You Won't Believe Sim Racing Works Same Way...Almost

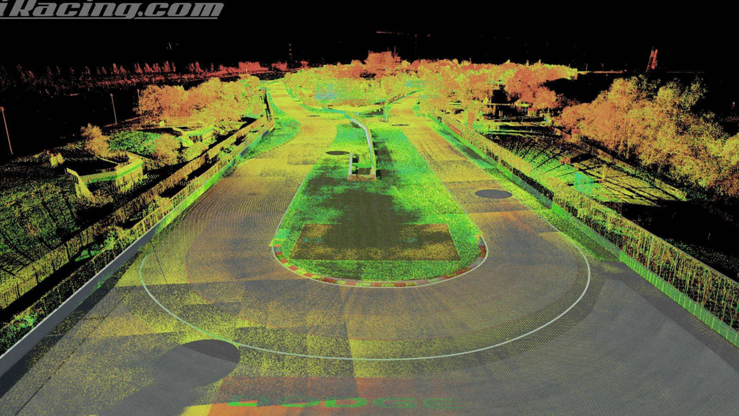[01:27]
It's very complicated and time-consuming process. But it gives sometimes amazingly realistic results.